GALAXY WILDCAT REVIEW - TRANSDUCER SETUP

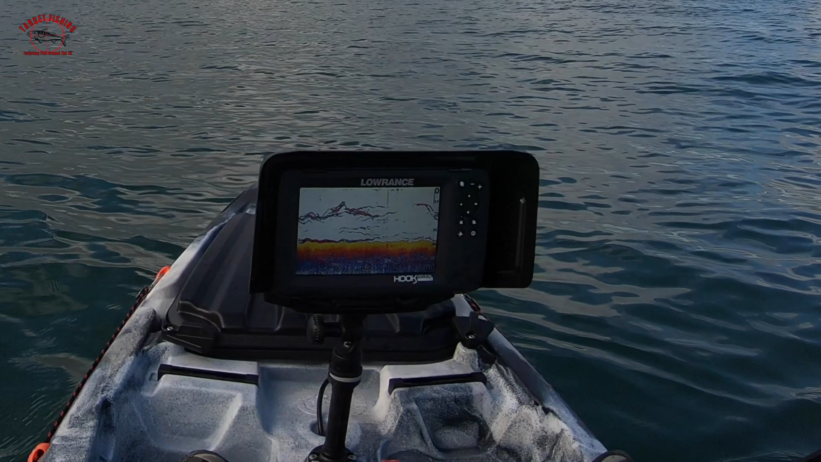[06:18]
You can see that in there, It's got a good one. Wait.